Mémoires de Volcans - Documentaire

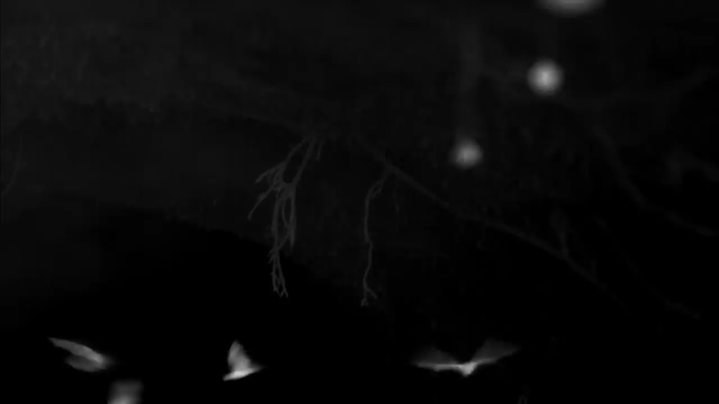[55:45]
Le plus important pour la régénération de la forêt, c'est le nombre de ces chauves-souris.